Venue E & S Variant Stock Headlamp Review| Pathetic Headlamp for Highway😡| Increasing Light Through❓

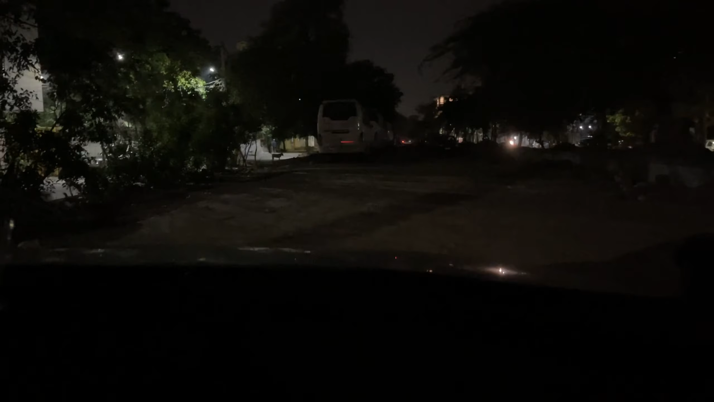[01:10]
वेन्यू एस और इव मॉडल में जो हैलोजन बल्ब मिलते हैं रिफ्लेक्टर
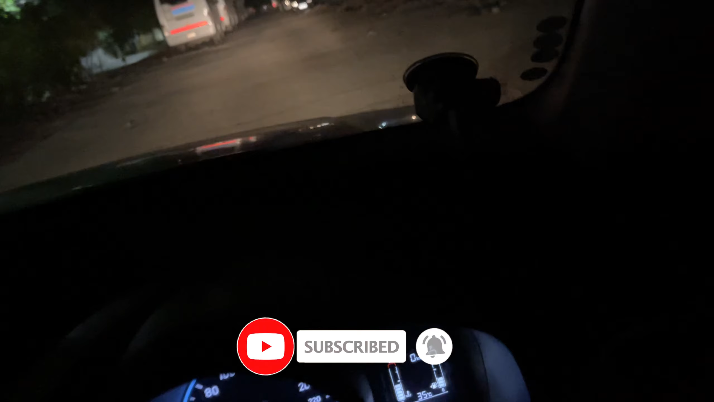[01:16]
बेज्ड लैंप्स की बात कर रहा हूंगा है तो इससे आपको एक चीज तो क्लेर होगी होगी और